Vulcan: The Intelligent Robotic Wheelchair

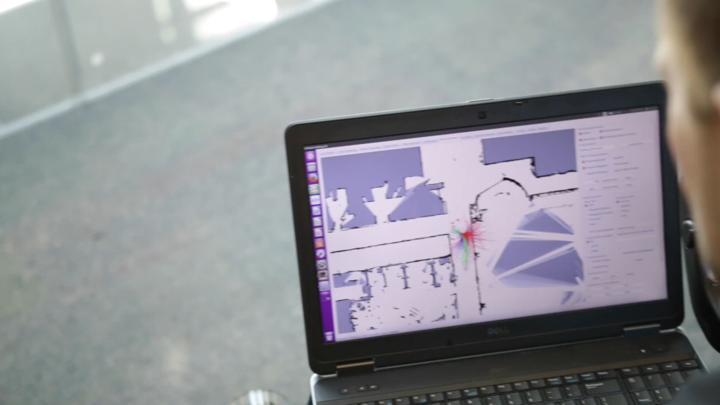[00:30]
We've modeled its spatial knowledge after the spatial knowledge of a human being and we use what we call a spatial semantic hierarchy representation that includes both geometrical and topological knowledge.